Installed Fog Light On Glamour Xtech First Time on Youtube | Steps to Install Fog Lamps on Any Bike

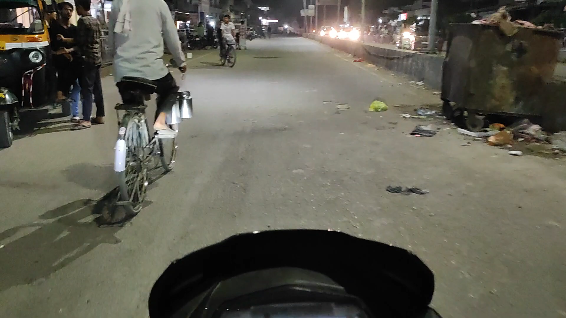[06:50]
दे दिख सकते हैं इसा कुछ इसका स्टॉक बल्ग दिखाई देता है और समय आप
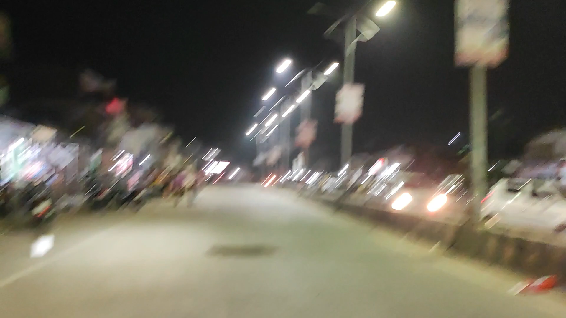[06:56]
इस्ट्रीट लाइट लगी हुई है और अब मोमेंट आफ रियाल्टी है मोमेंट आफ प्रूथ दिखा
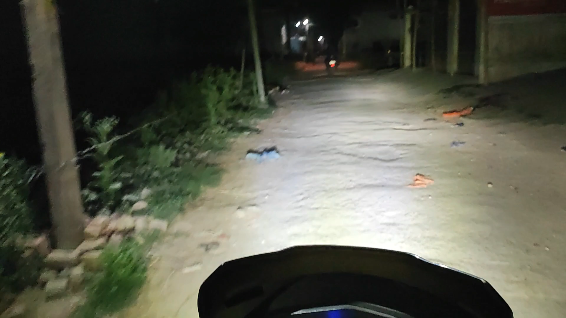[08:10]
देख दीजिए कितना ज्यादा रोश्णी समय है और दिखाई दे रहा है
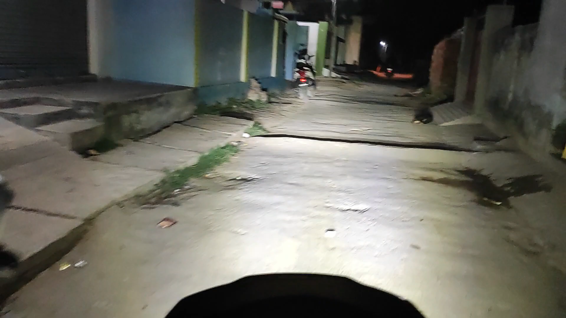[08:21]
कोई समस्या नहीं है देख सकते हैं और हाइवे पे तो बिल्कुल सांदार पता नहीं कितना कैमरा रिकॉर्ड कर रहा है मुझको नहीं पता मुवाइल का लेकिन जो मेरी आखे जो अस्ती में देख रही है